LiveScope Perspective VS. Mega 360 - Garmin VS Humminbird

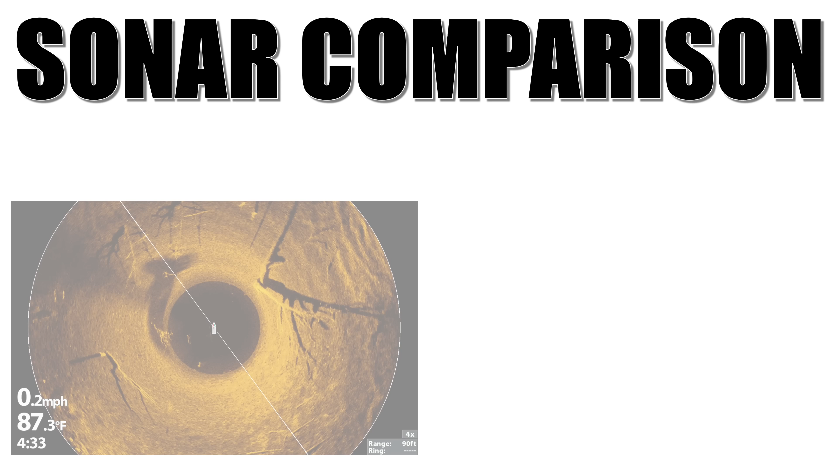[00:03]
On screen: water 87.3°F, speed 0.2 mph
Hey guys, here's another sonar comparison video for you today where we're going to look at Hummingbird's Mega360 imaging and Garmin's new Panoptix LiveScope Perspective mode.
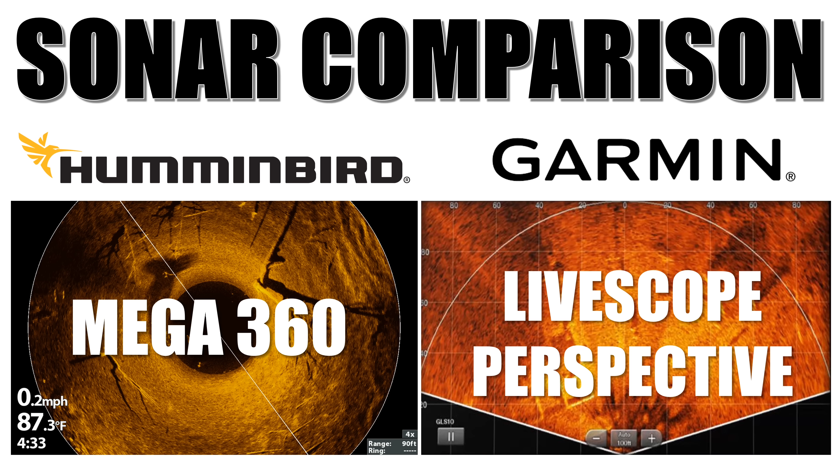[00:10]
On screen: water 87.3°F, speed 0.2 mph
Mega360 and LiveScope are by far the two sonar technologies that give you the greatest advantage today, so which one should you have on your boat?
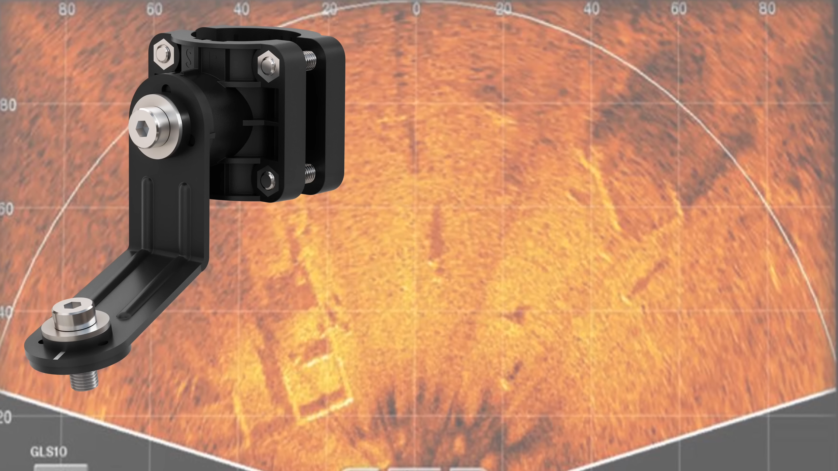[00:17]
When Garmin announced their new LiveScope perspective mount for the LVS32 transducer, this shook things up a little bit.
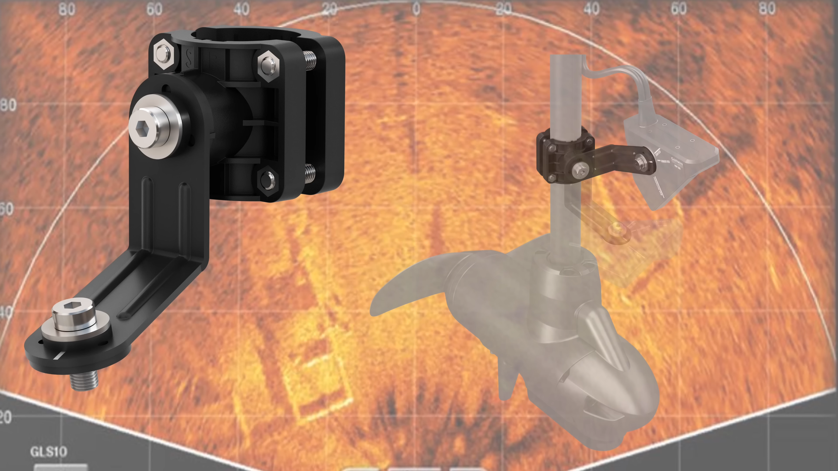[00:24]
This new mount rotates the transducer 90 degrees and gives you 150 degrees of coverage around the boat. At first I thought this was going to be a Mega360 killer. Who would buy the 360 anymore when you can get the LiveScope to do
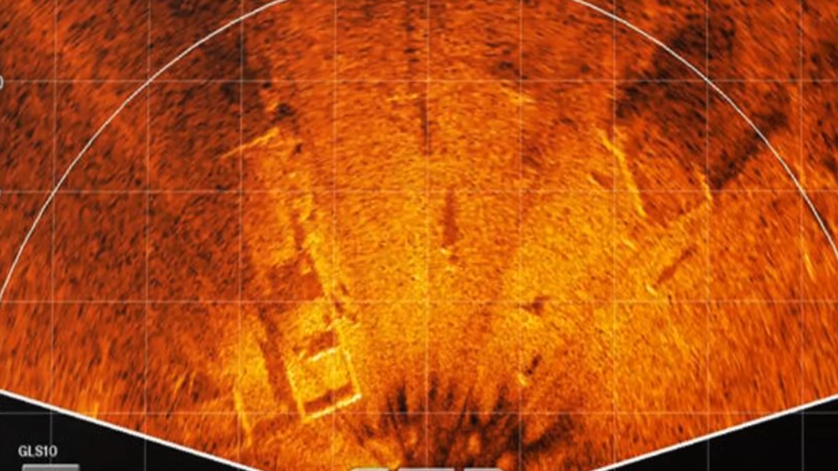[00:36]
both real-time sonar and a view around the boat similar to 360 but live?
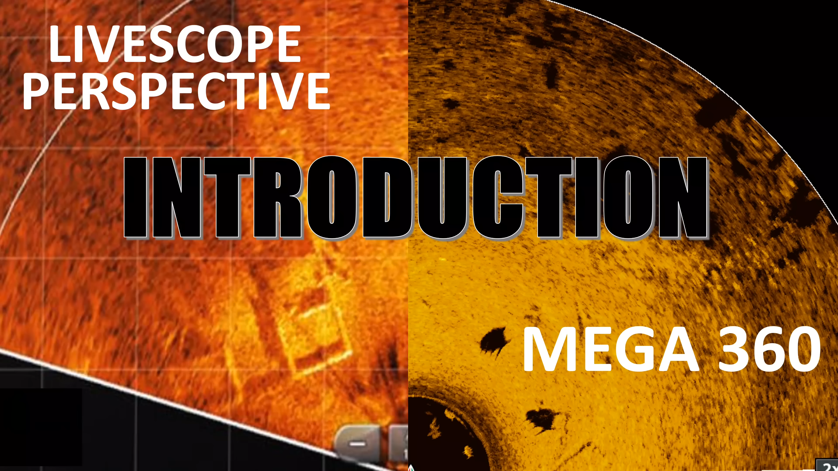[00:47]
Let me go through and explain both products to you, starting with Garmin.
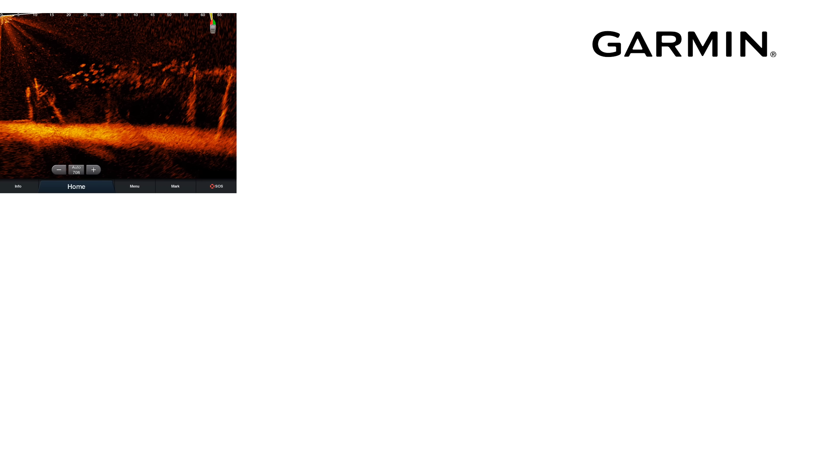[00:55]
The LiveScope perspective mount basically adds a pivot point to the transducer to allow you to use it vertically in the forward and down view, but now also horizontally in the perspective view.
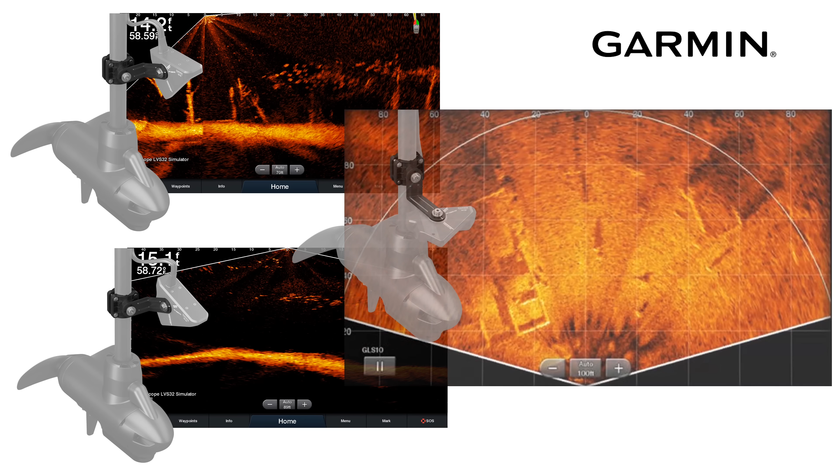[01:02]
Perspective gives you an image similar to 360 but in real-time.
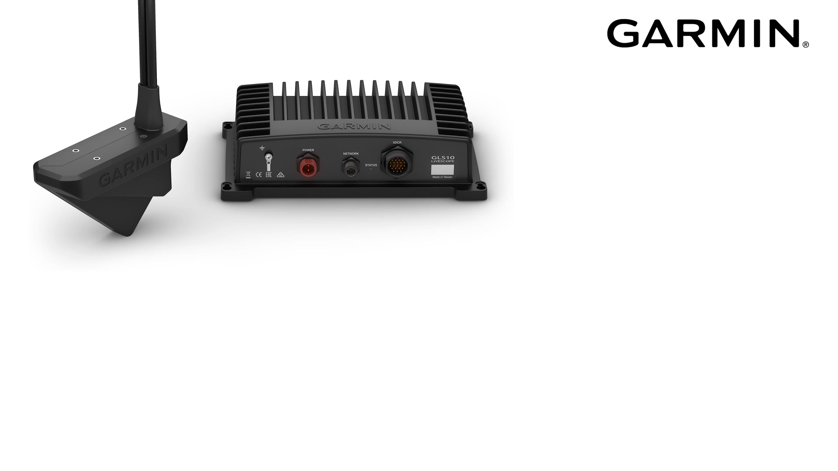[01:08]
If you already have the LiveScope system,
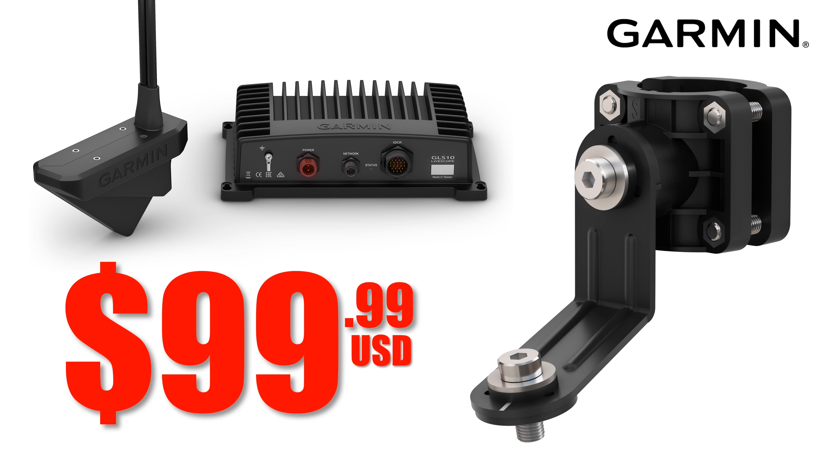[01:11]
you just buy the $99 mount and update your software on a compatible unit and you've got LiveScope perspective.
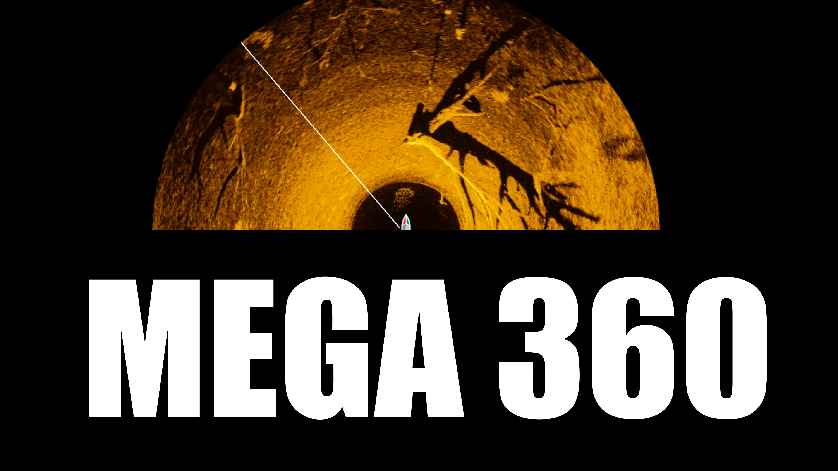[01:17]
On the Hummingbird side, the Mega360 doesn't offer real-time sonar like LiveScope does, but you get an overhead view of the bottom in mega-imaging quality sonar. 360 degrees around your boat and 125 feet out each way. It is a larger mounting system that adds a second shaft to your trolling motor where the transducer is at the bottom of that shaft.
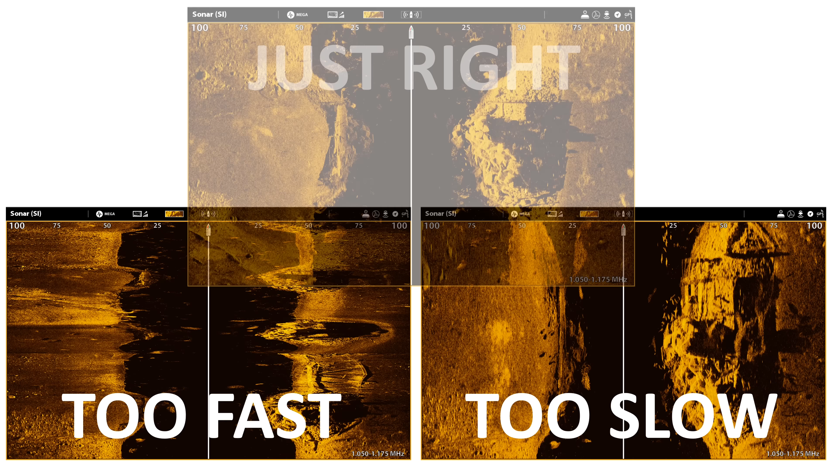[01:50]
To get the high detailed images on side imaging, for example, you need to be moving around 3 to 5 miles per hour. Go faster or slower and your image detail goes away.
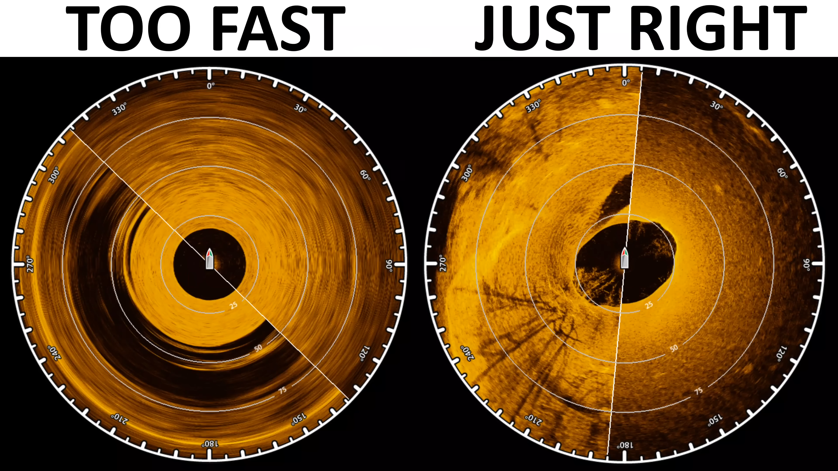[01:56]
The Mega360 requires movement to achieve the image it draws. This movement comes from the transducer rotating in the housing.